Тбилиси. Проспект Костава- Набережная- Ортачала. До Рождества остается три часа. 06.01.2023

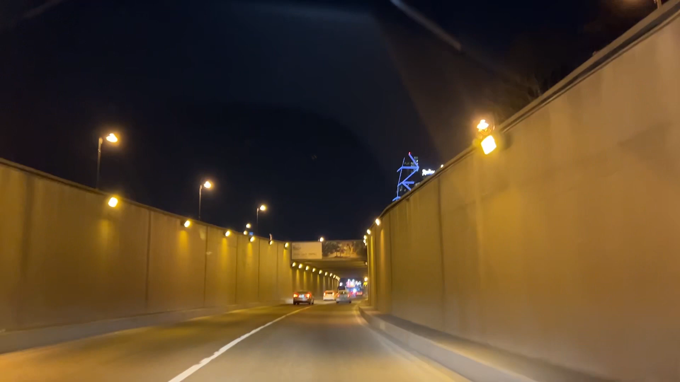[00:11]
Это означает, что до праздника остается 3 часа. Богослужение, естественно, будет во всех храмах. Но главное мероприятие будет в храме Святой Троицы, Самеба.
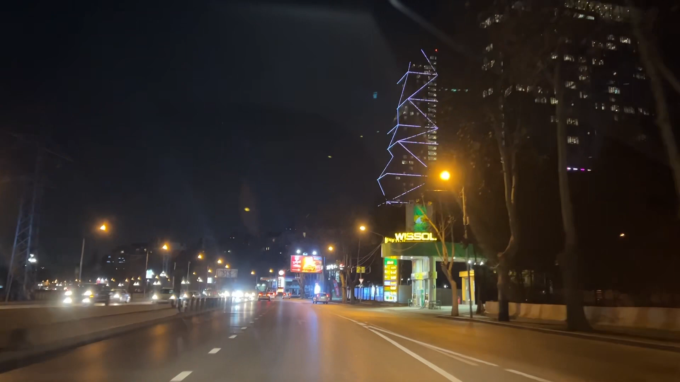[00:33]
Вот сейчас у нас вы в кадре видите.
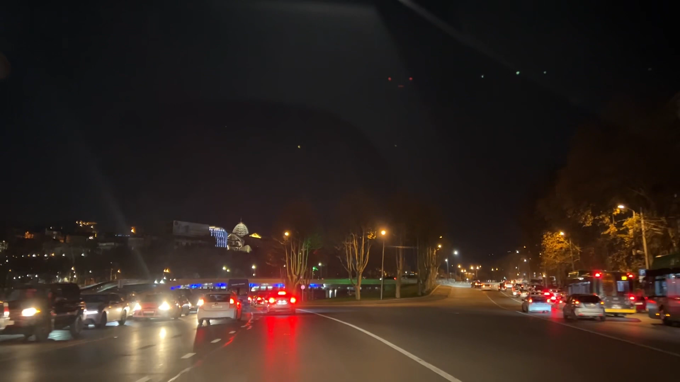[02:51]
Ну, наверное, и с 14 числа, соответственно, и
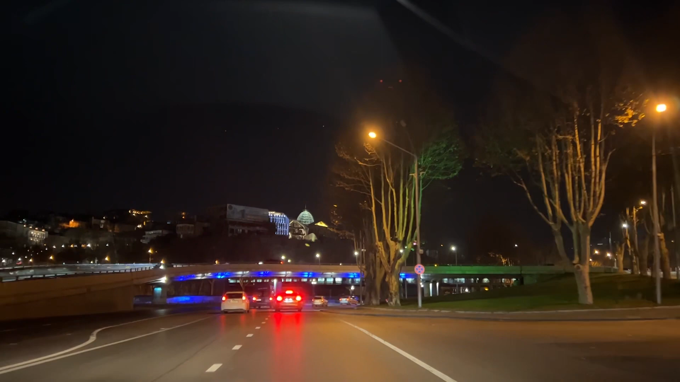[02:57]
новогоднюю елочку тоже начнут демонтировать, и праздничную иллюминацию.
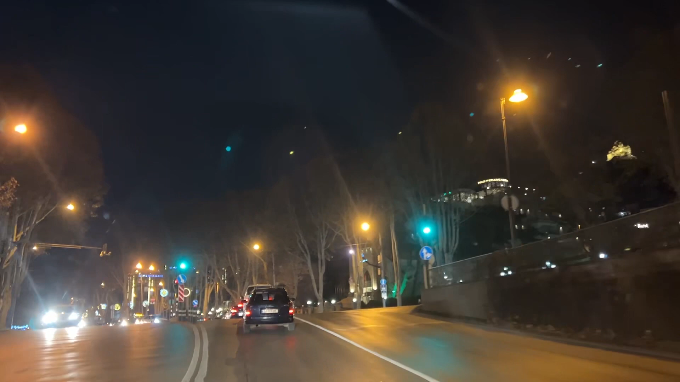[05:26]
А мы тем временем уже проезжаем мимо Абанатубани. Серных бань. И уже вот это дело. Ну, на них они работают, там нас пенсионерщик получает саугуне.
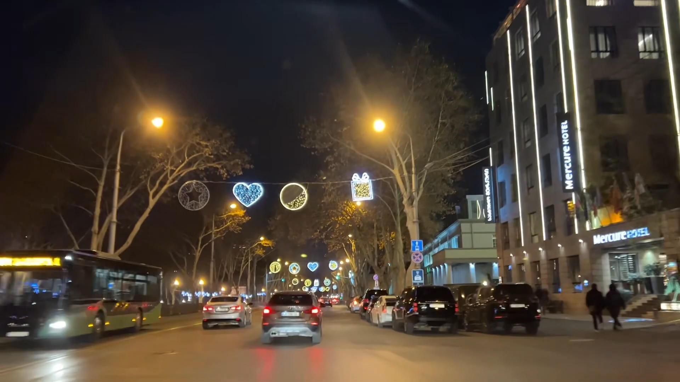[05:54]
Ну, сейчас будем проезжать мимо бальнеологического курорта. Очень хорошие процедуры и манипуляции проводятся, тоже с использованием грязи, с использованием серной воды.
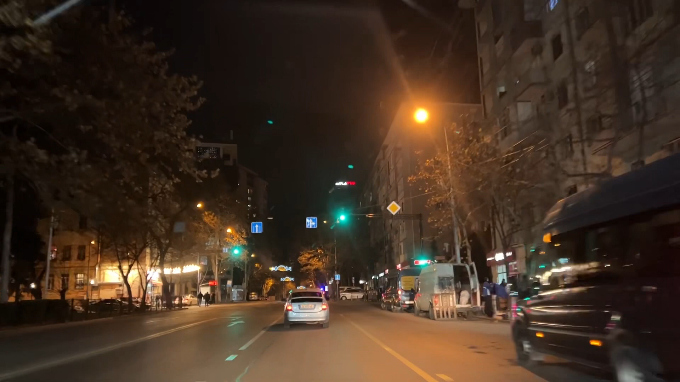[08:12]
и едем в сторону нового отеля под названием Biography.